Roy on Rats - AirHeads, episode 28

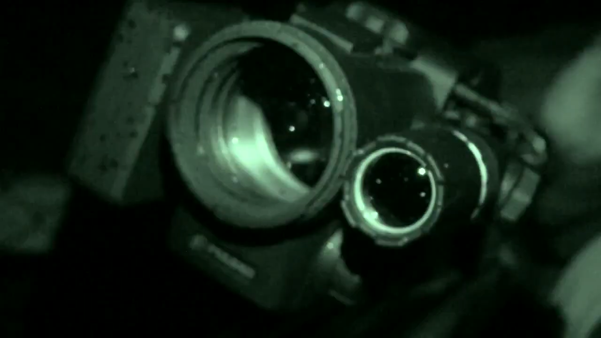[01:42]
So Darren sends Roy some of his kit from Thomas Jack's.
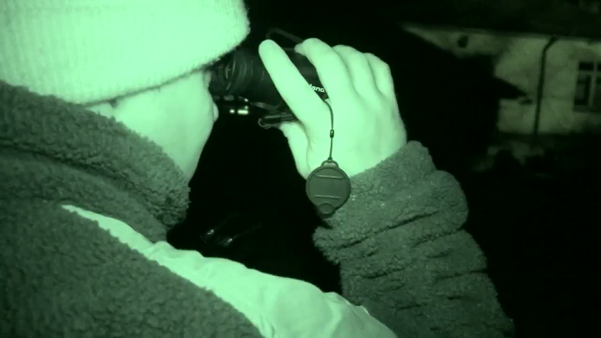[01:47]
He has the guide IR and the front mounted Pulsar DFA 75 on his scope.
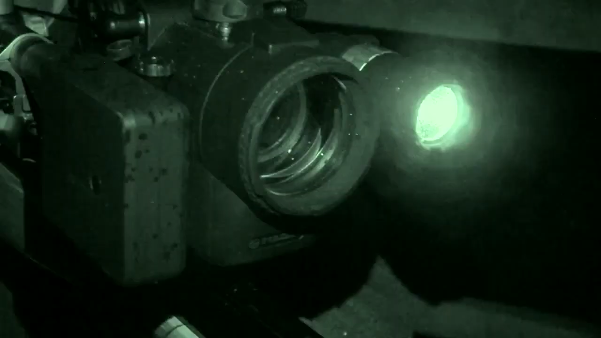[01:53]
He's also got the additional battery pack fitted neatly on the side to maximise our hunting time. Roy waits in the loo for our first customer.
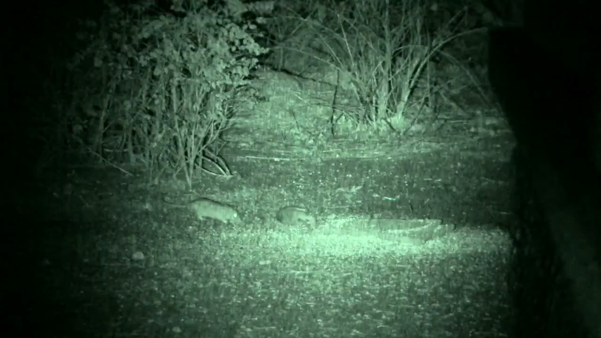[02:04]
We get a few very quickly and Roy likes not having to compromise his eye relief with the Pulsar sitting on the other end of the glass. Then it all goes quiet.
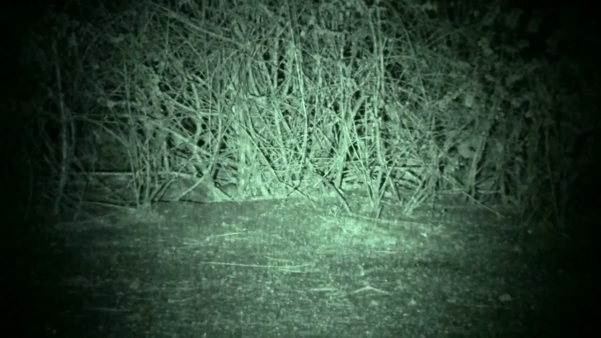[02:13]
We move and set up near another rat feeding point, but unusually we are seeing nothing. There is another little feeding area here that the rats come to where a few of the bantams have scratched the corner out of the feeders and when we were over there looking
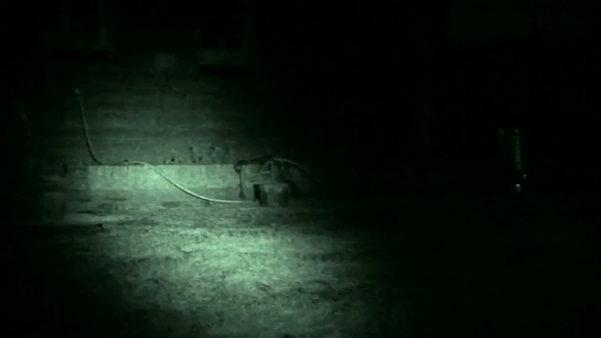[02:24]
across the rats were definitely coming out and feeding quite regularly. We have now been sitting here for about 15 minutes and I think where it is quite a bright night
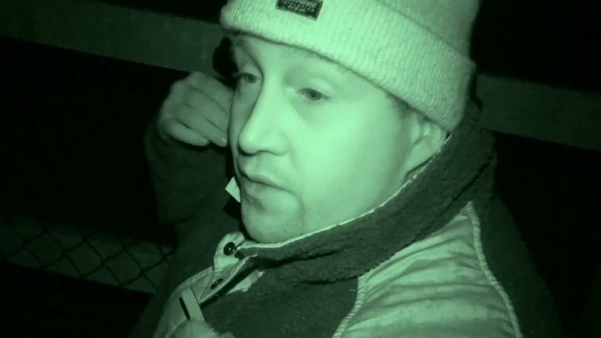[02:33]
They are just not showing at all. The wind is in the right direction but I think they are just picking up that something is in this.
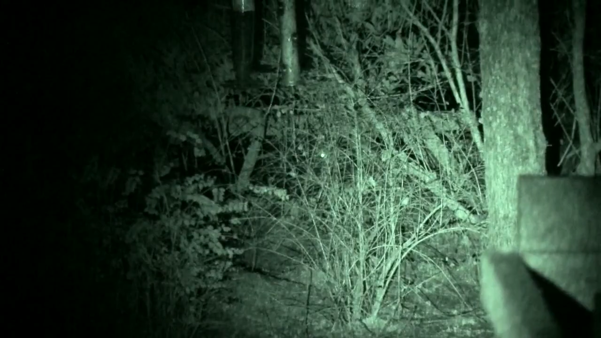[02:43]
Then Roy discovers why. A fox is also trying to solve the rat problem and the rodents are keeping their heads down. So what we have got here is we have got a fox coming to the bushes here and he is actually looking for the rats. He is hunting away as well so we have not seen rats for a little while and this is probably why we have a fox out there just searching around. I do not want to call him and then make him aware of what the call is.
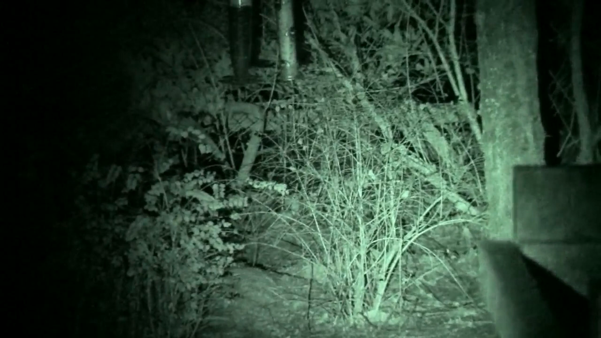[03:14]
We will see him again through the scope of another rifle. Eventually they brave it again and Roy takes his chance. Oh, there is another body at the back there.
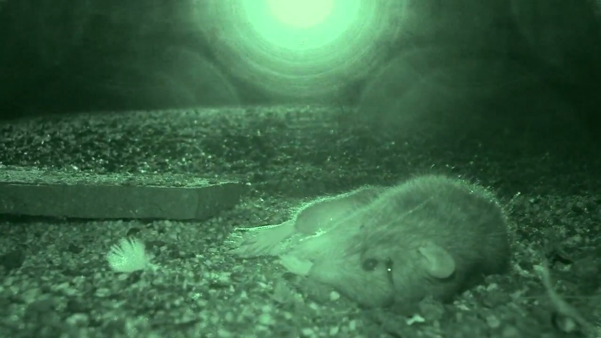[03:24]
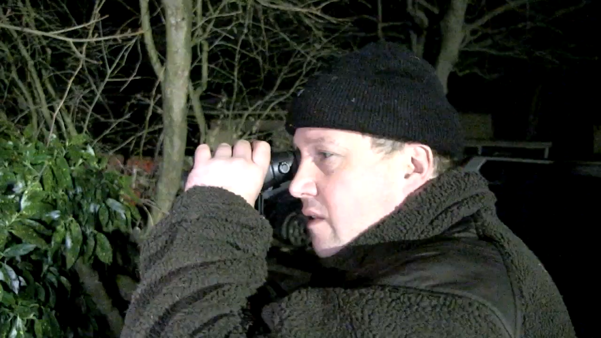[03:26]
And another one there.
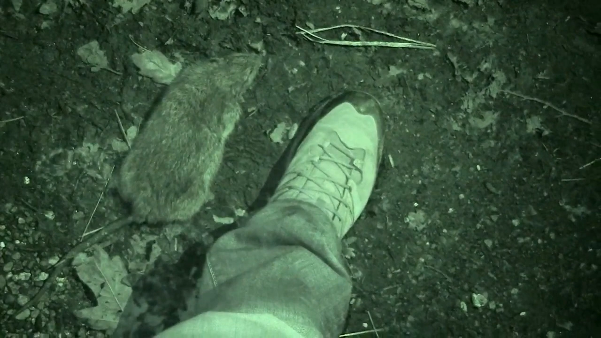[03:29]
The guide means we can find all the dead rats but some
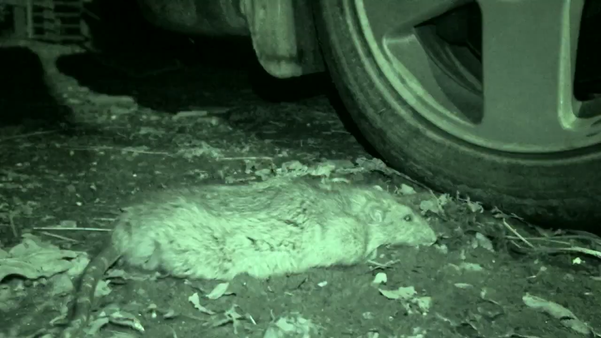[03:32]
are so large we don't need a thermal imager to spot them.